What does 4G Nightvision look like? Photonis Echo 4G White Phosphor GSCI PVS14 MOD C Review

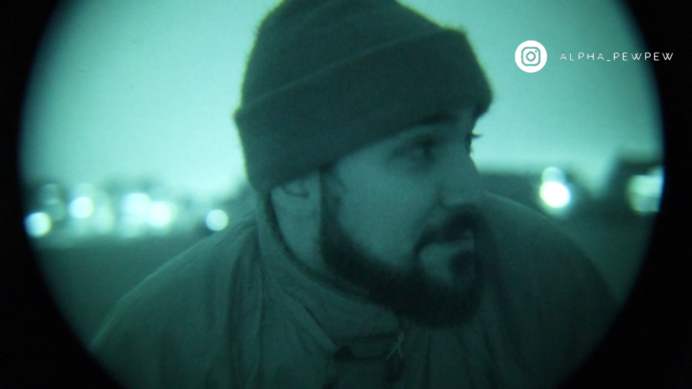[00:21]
guys welcome back to the channel we're going to be doing some testing of this photonis 4g echo tube we're in a open field at the moment and it's pretty dark I can't see there's no moonlight so we've just got ambient lighting from residential properties so I'm going to do a test just to show you some of the quality but you can see here at the moment it's been working fantastically through my pvs-14 but this tube is a multi-alkali tube it's a hybrid system it's not a traditional one that you get with the gen 2 or gen 3 but yeah enjoy just want to give you guys that opportunity to save some money when you're looking to buy tubes really so yeah hope it's really helpful for you guys and speak soon